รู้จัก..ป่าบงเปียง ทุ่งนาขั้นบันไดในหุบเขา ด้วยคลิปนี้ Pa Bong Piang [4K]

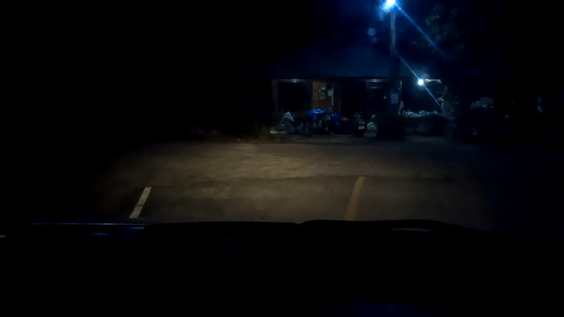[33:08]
จากป่าบงเปียงมายังเส้นทางลัดออกที่บ้านทุ่งยาวตำบลช่างเคิงอำเภอแม่แจ่มประมาณ9กิโลเมตรเมื่อมาถึง
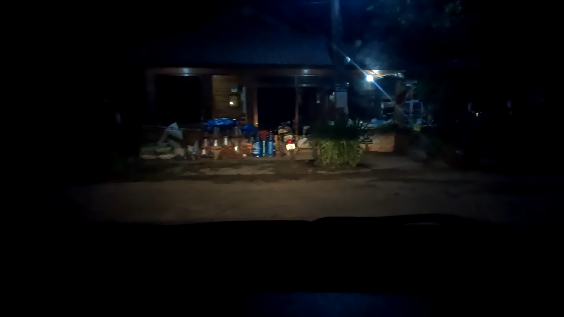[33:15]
ทางแยกที่หน้าวัดทุ่งยาวทางขวามือไปยังแม่นาจอนทะลุไปยังทุ่งบัวต
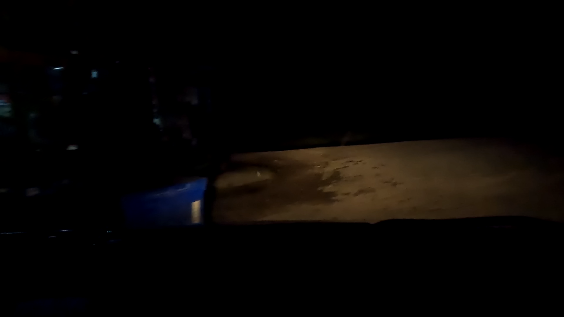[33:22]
องอำเภอขุนยวมจังหวัดแม่ฮ่องสอนเราเลี้ยวซ้ายไปอีก8กิโลเมตรเพื่อไปยังตัวอำเภอแม่แจ่มค่ะขอจบทริปการท่องเที่ยวป่าบงเปียงเพียงเท่านี้ค่ะEP